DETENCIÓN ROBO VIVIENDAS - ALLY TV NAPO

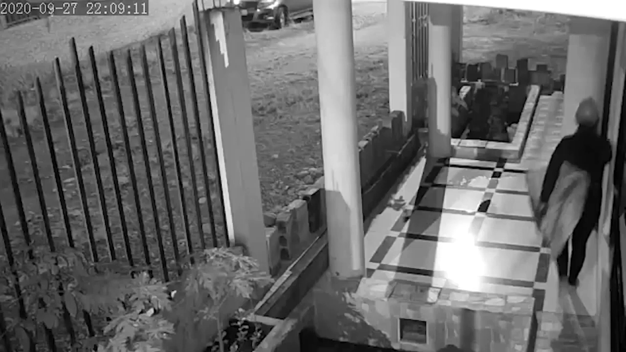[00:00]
Una vivienda ubicada en la vía La Parroquia Pano del
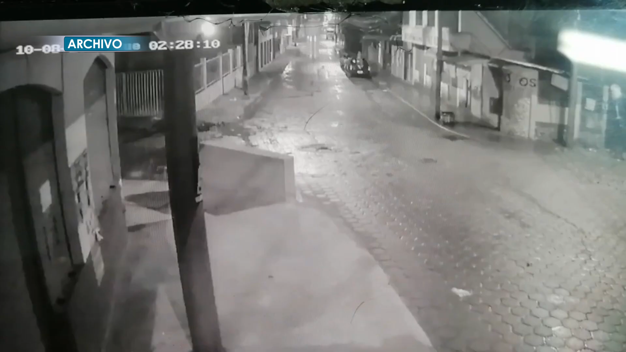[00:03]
Cantón Tena se convirtió en el escenario de un hecho delictivo. Policía Judicial se trasladó al sector donde en flagrancia logró la detención de un individuo,